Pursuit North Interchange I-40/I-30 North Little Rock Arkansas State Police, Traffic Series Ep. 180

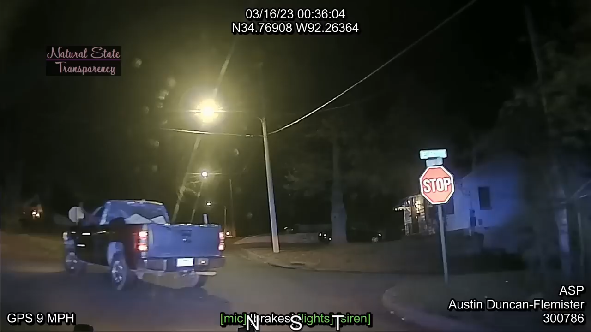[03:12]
We just turned on the 16th from all of, I think. Company turned on 16. Yeah, so west on all of. Speed's at 15. West on all of 15.